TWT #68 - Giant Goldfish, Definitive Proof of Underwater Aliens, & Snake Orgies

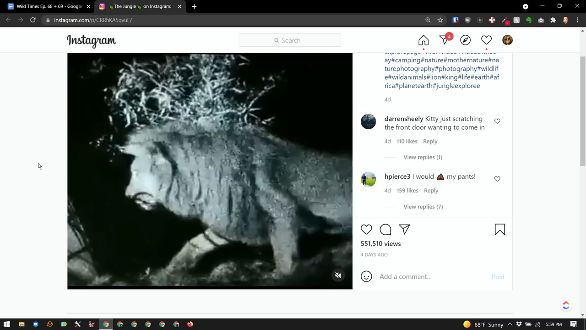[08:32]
This is, and by the way, if you're listening to this. Oh, shit, he grabs it with his claw and he's dragging the tent.
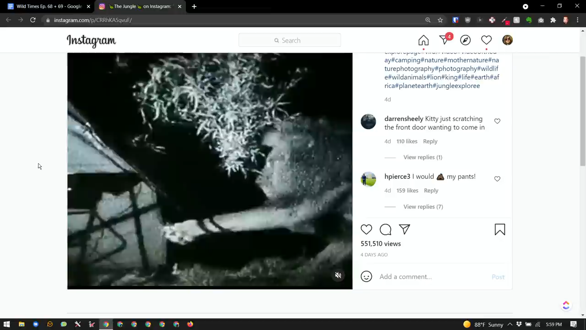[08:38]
His claw's stuck in the tent, yeah. Oh, this guy's in a bad spot. If you're listening to this, here's what's going on.
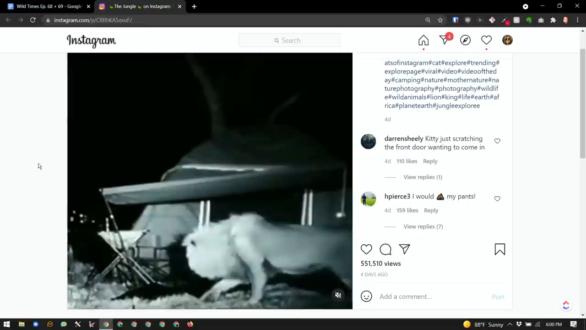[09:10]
It's a video worth seeing. It's quite something. Look at Holy those nads. What do you think he's doing?